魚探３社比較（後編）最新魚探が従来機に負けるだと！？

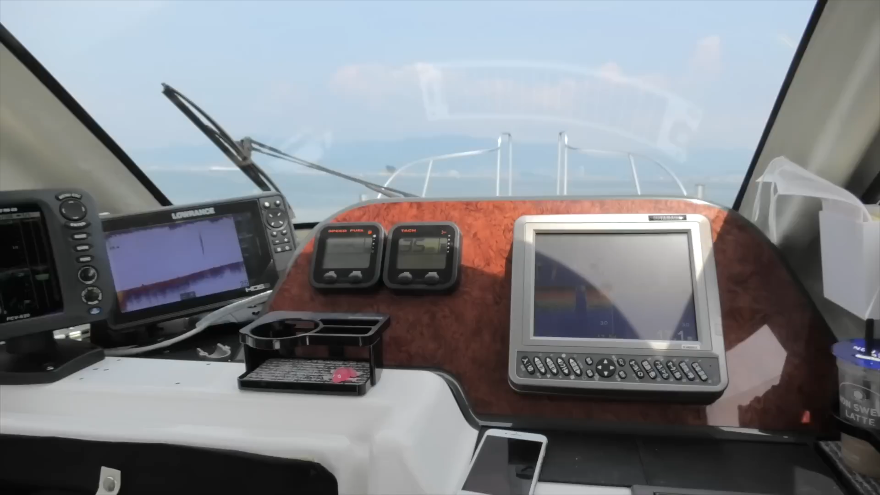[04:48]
17ノットくらいまあのんびり走る分には全然これくらいで走られる方もいらっしゃるんじゃないでしょうか18ノットですね
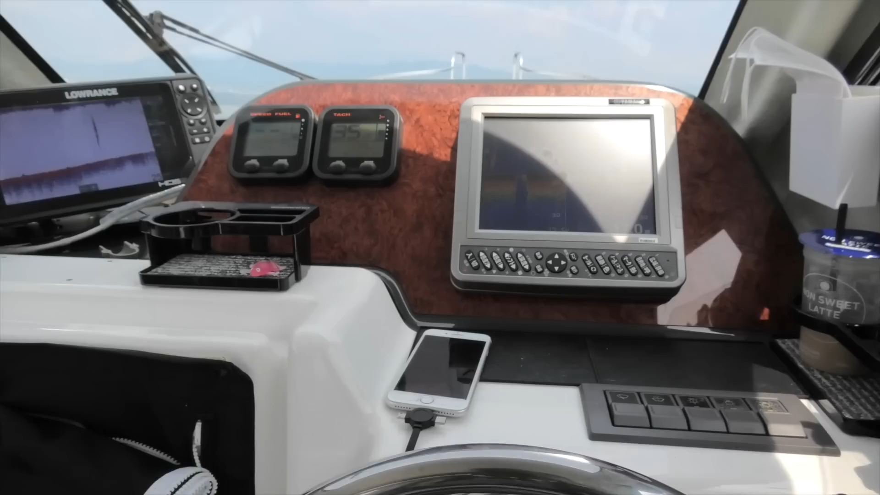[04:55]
はい、反応出ましたここ、えー、ボンデックスきれいに取ってますフルの、
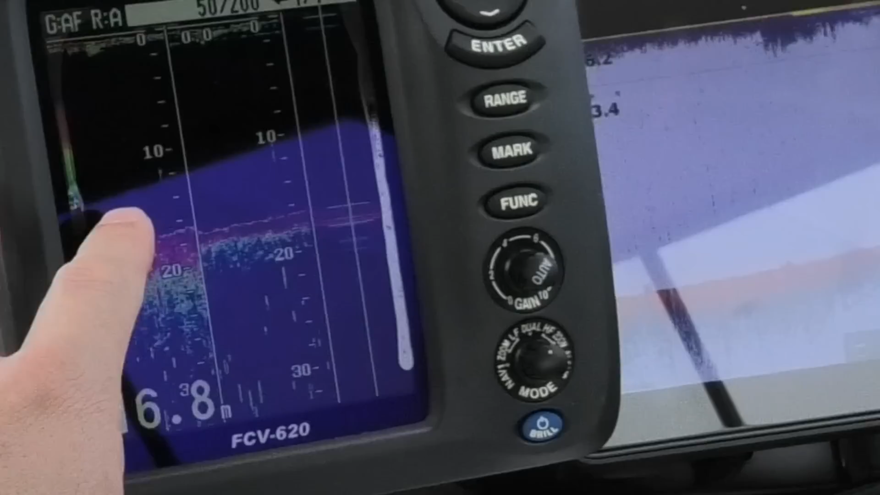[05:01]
かろうして取れてますえー、ロランス、ノイズとちょっと紛れて分
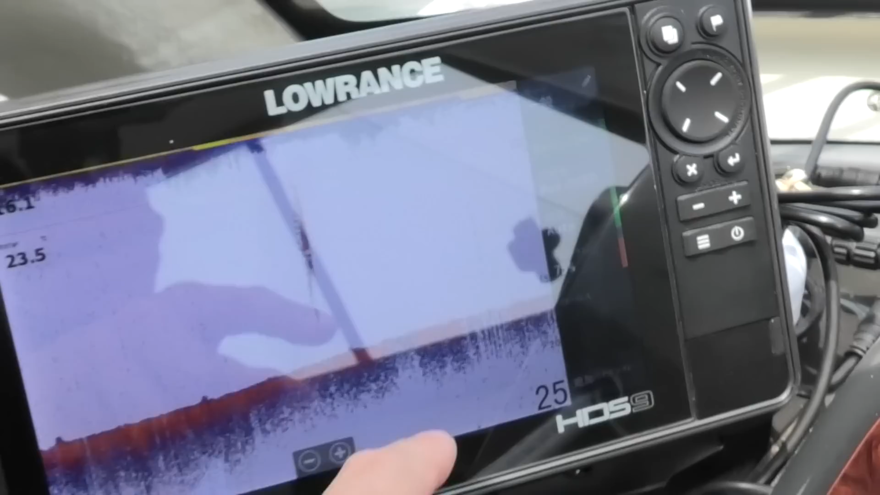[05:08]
かりにくいけどかろうして取れてる
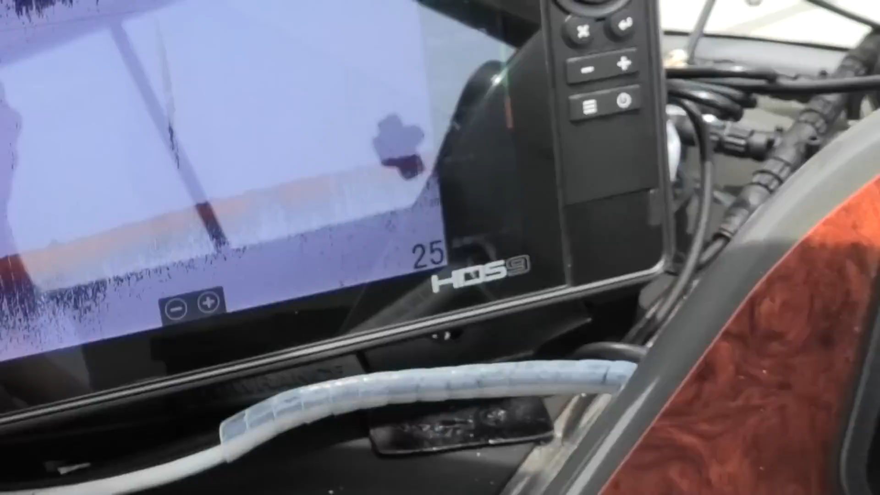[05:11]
ただちょっともうロランスが厳しくなってきましたね
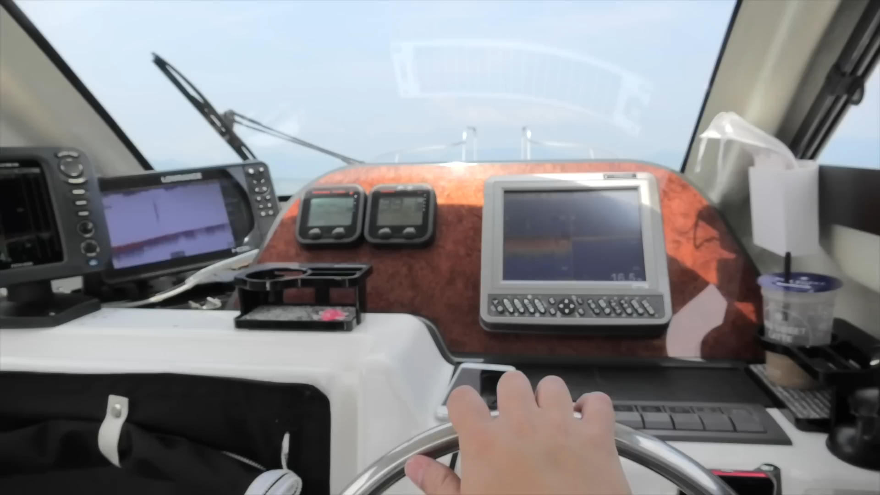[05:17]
はい、今でだいたい20ノット、21ノットまあスピードが乗ってくると23ノットくらいいくでしょうで、
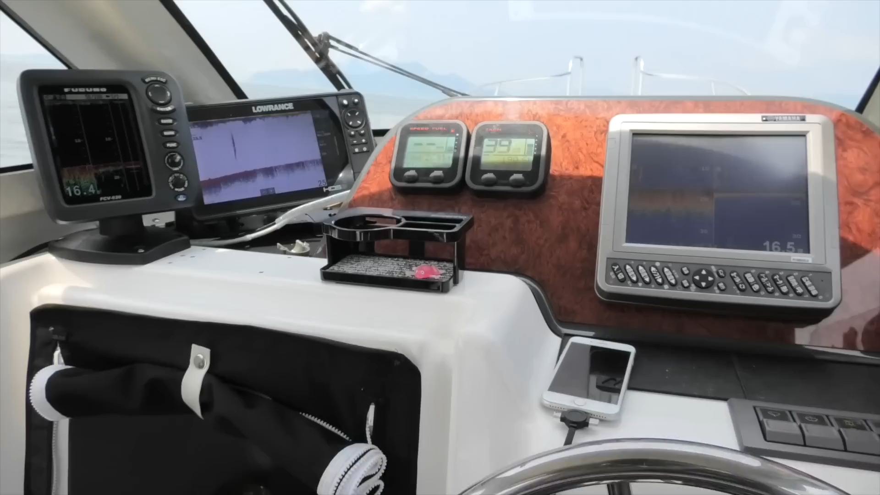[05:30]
23ノット近辺を使ってますえー、
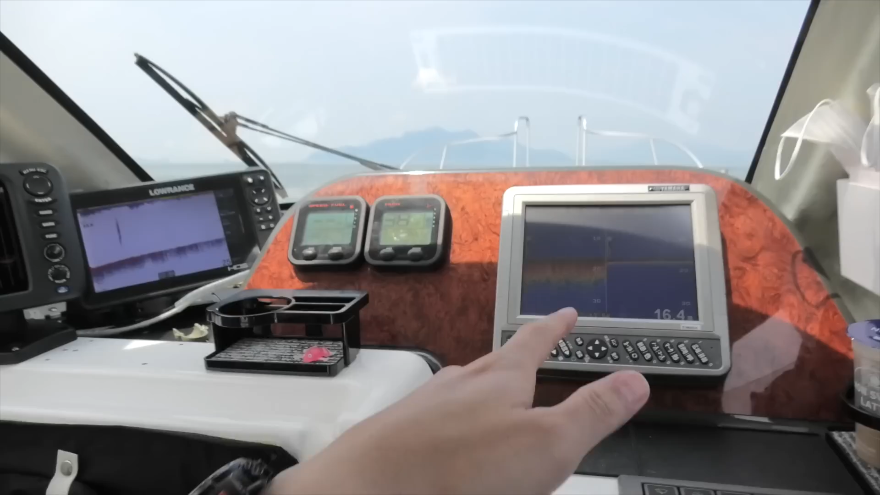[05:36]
フォンデックスまあノイズが若干乗ってますけど実用的というかまだ使えますで、
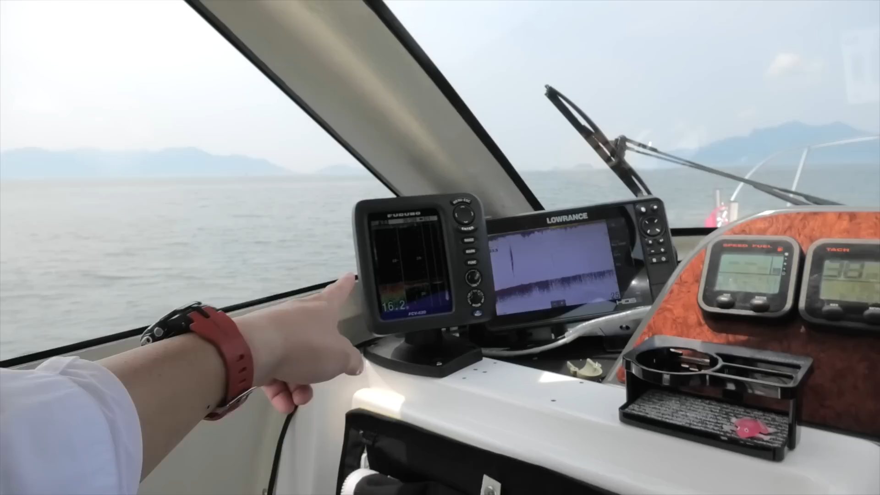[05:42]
フルの、フルのも使えますただ、ローランスですねチャープになると少し反応がですね
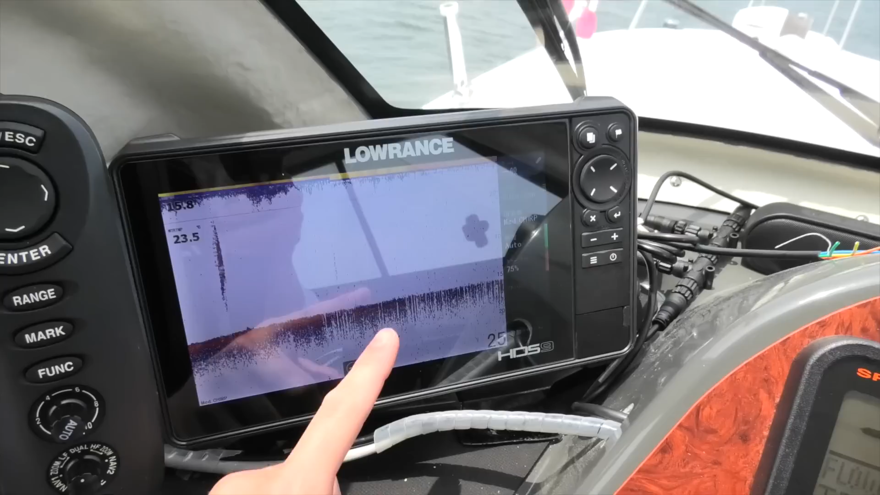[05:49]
えー、もうボトムのラインを読むのがいっぱいいっぱいでノイズが浮いちゃってますね
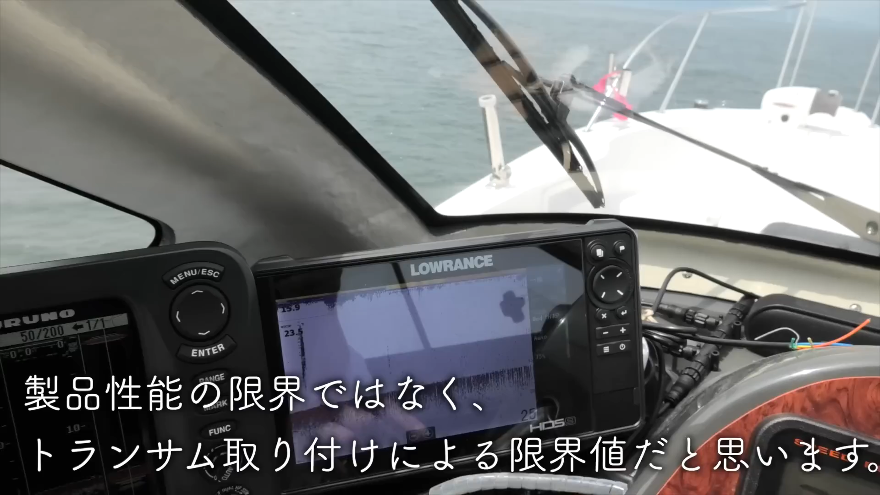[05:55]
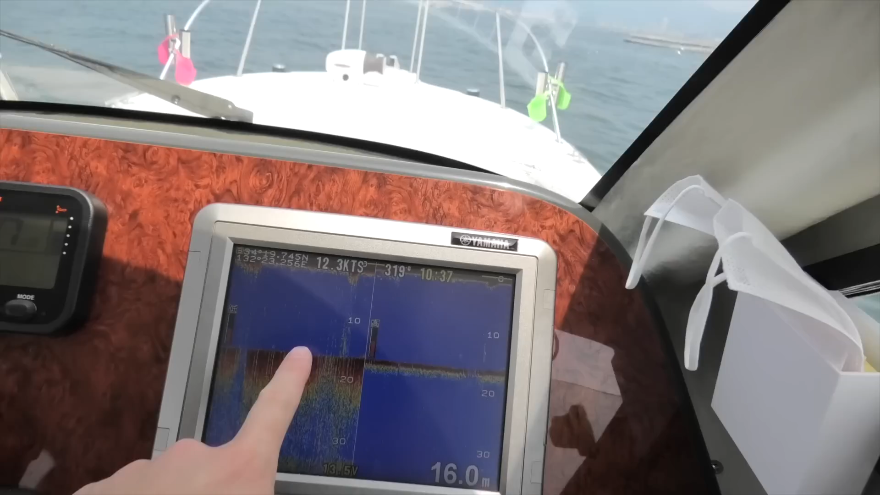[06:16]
On screen: depth 16.0 m, speed 12.3 kn
なんか魚群が映りましたねなんかわかんないけど映ったけどえー、
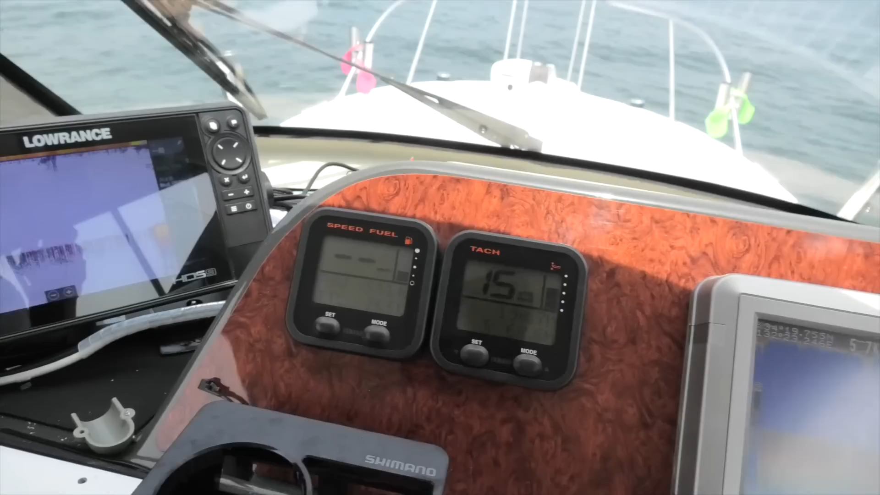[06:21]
ローランスは出てないですね、その魚群がこれおそらくこの反応っぽいんだけどノイズなのか判別は効かないですねただ、
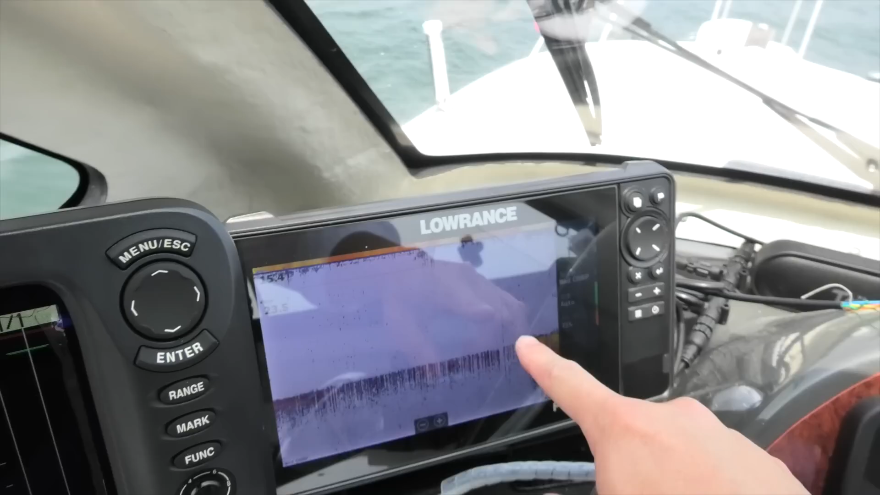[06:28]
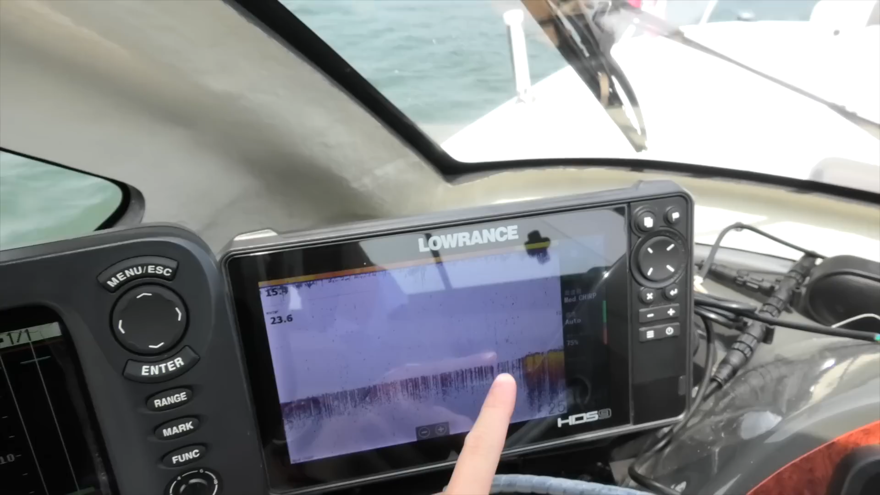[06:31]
速度を落としてあげたらこのボトムの反応が強くなってますね
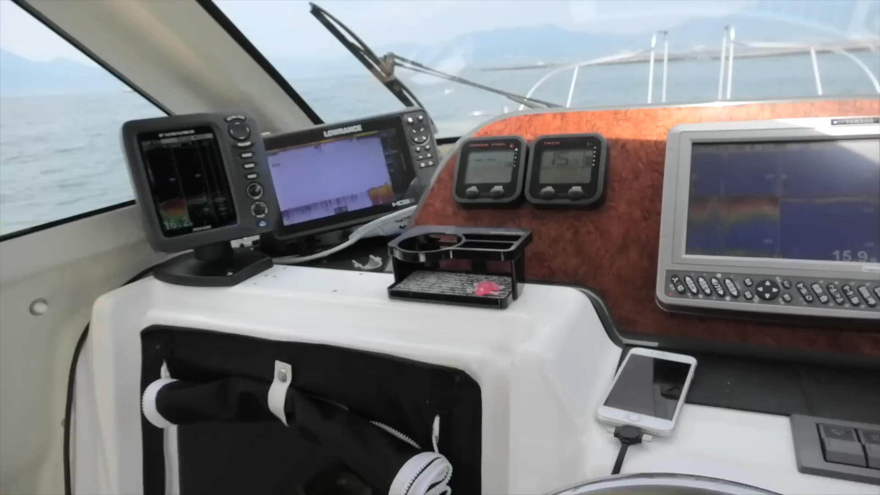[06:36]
トランスデューサーの取り付け方にかなり依存はするんですけどトランサムに貼り付けた状態で言えばローランスの実用域は10ノット未満っていうところになるんじゃないかと思いますで、今3.6、3.2ノットで魚群出ましたね
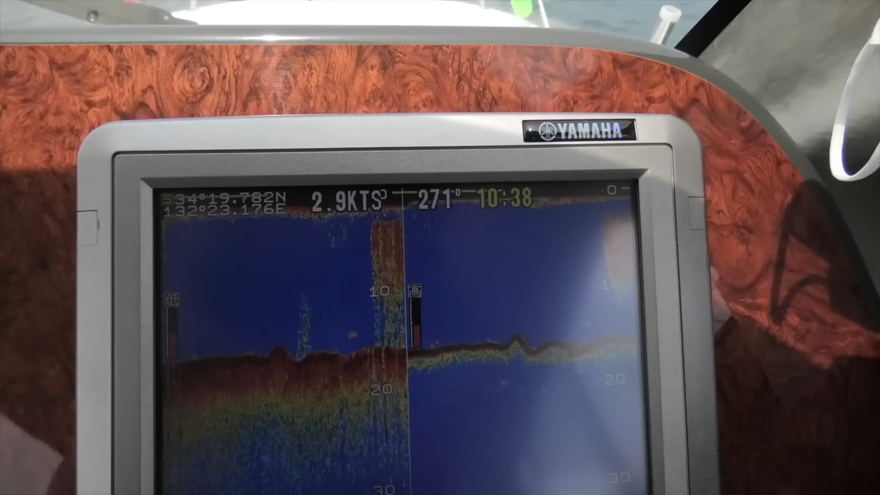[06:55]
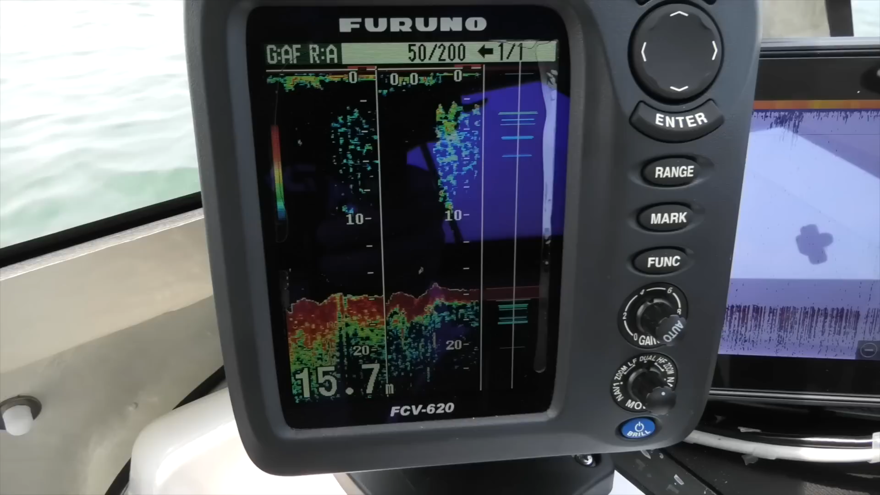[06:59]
On screen: depth 15.7 m
はい、ホンデックス綺麗に魚群抑えてます振るのも、これはもうはっきり魚群ってわかるのを抑えてますえー、
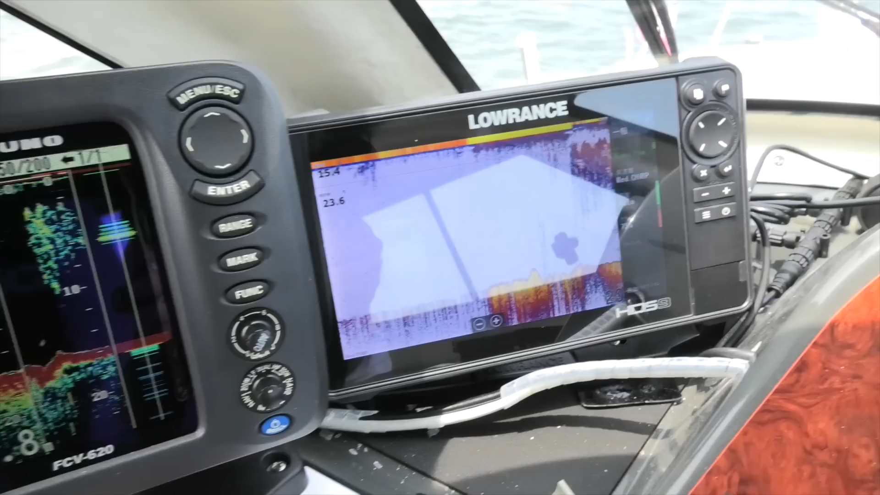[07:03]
ローランスも抑えましたねえー、